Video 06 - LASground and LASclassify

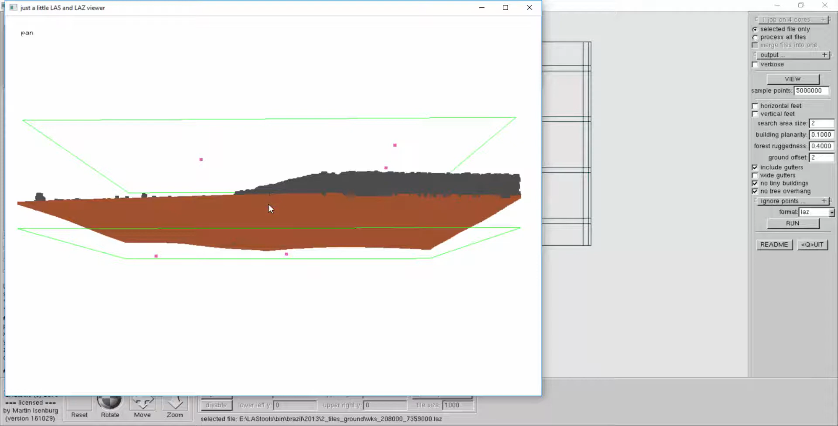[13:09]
so so we can check it yes those are all five clearly noise points
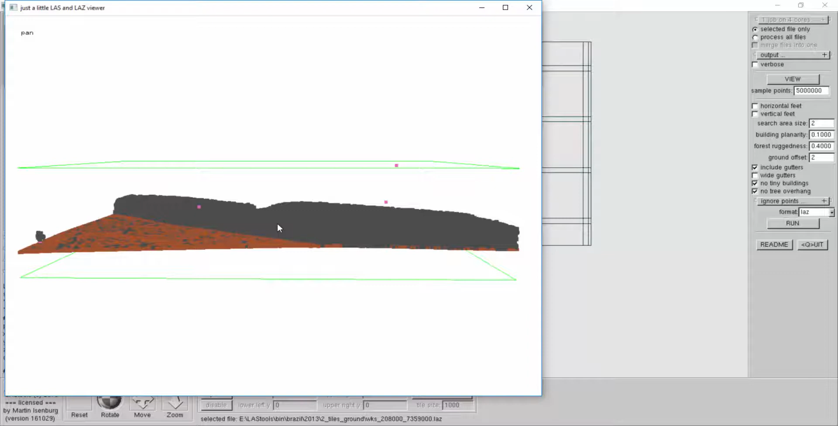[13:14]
most likely not because of the spike
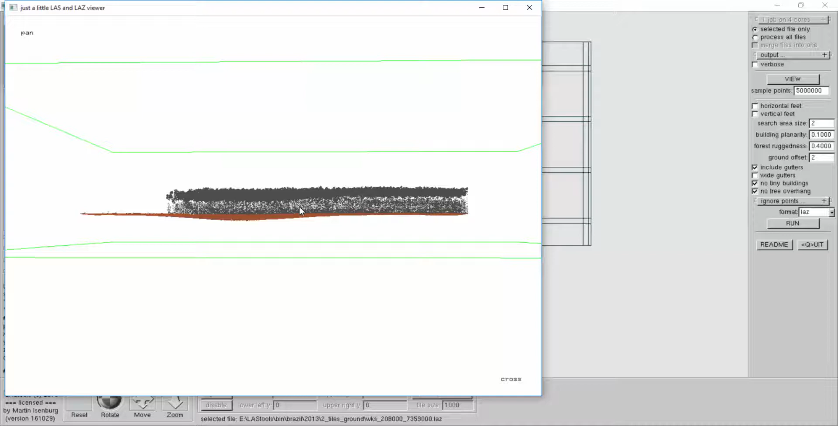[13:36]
g g i look at the ground t i triangulate looks pretty convincing to me i pick a bigger area